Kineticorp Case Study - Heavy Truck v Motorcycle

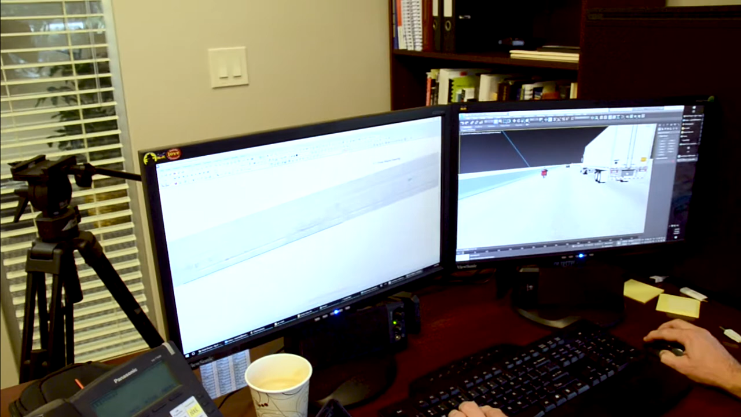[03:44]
you can see the tractor trailer, the vehicle that he was avoiding, as well as the motorcycle.